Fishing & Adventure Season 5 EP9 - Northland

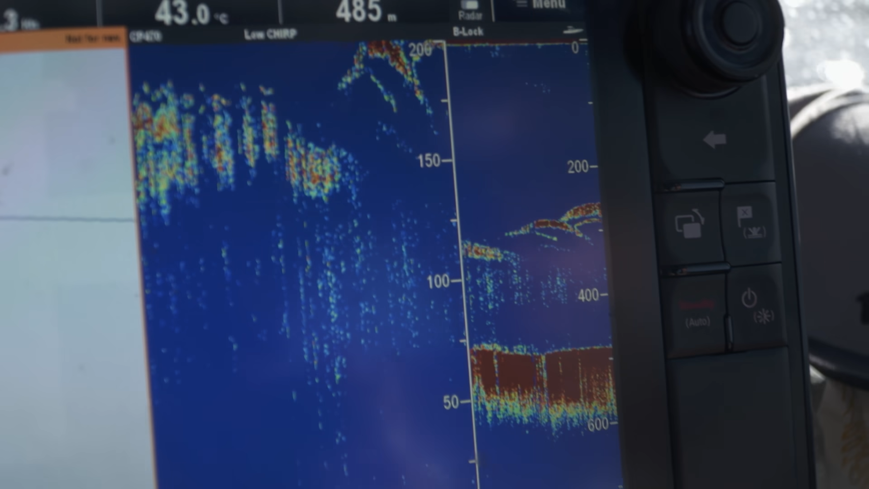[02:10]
Mate, Mick, check out the sign. Man, they're stacking up nice. Exactly what you need to look for when you're coming out in these deeper areas as you're looking for the bait. And where there's the bait, there's the predatory fish around it, so. Let's get that bait in the water. That means swordfish.
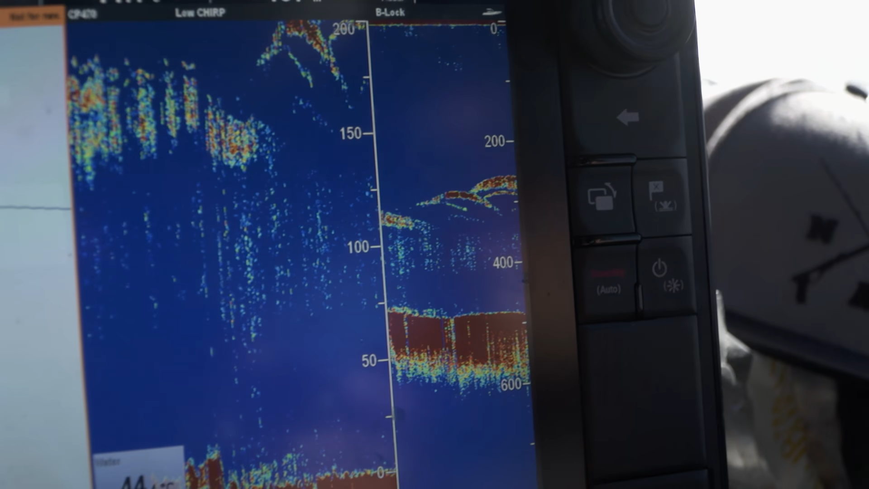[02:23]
She's super deep water, so I have to get down there somehow.